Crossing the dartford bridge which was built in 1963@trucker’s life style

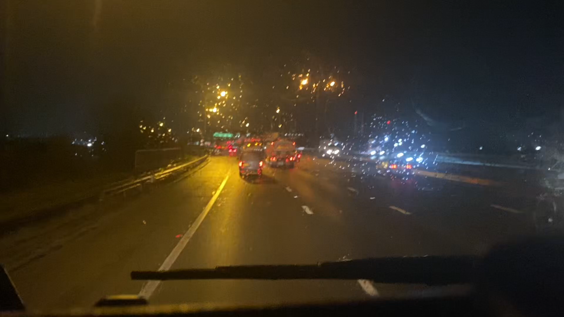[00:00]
right guys welcome to the Dartford crossing it was built 1991 that's
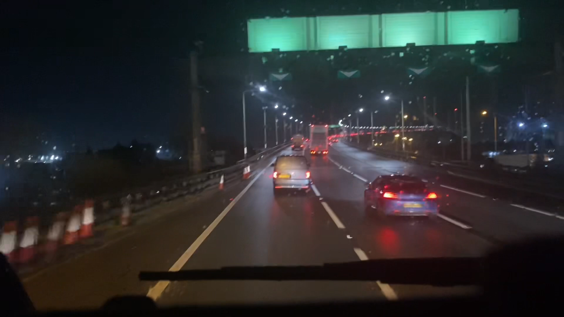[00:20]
when it was officially opened and this is it this is the bridge itself so adorable so nice in the way it was really built it was really good and coordinated skills
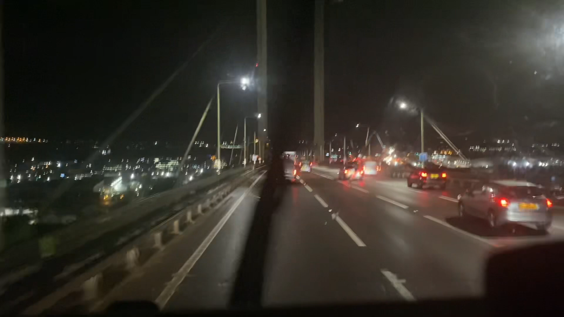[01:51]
it it should be very very beautiful when you when you drive uh during the daytime you could see quite a lot of uh things around the view itself the way the traffic flows it's quite really very nice